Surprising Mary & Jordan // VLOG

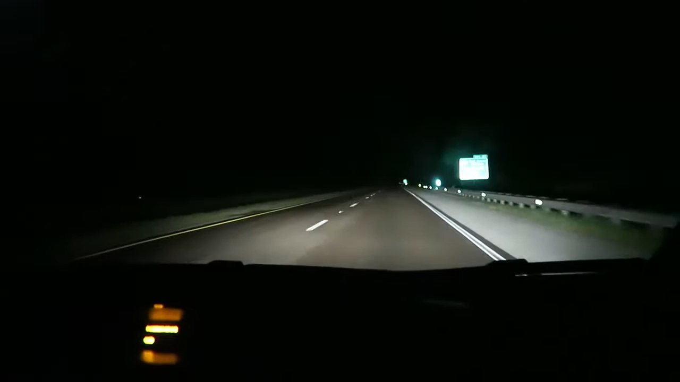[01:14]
All right, it is 1:22 a.m. We have 4 hours to go to get to Atlanta Airport, and we're the only. We're the only car on this creepy road. Actually, there's a car broken down on the side of the road. That's kind of creepy. Merp. It's almost my turn to drive. Are you excited, Brandi? Oh, yes. I'm excited to get some sleep. And I'm only 1 6 mile.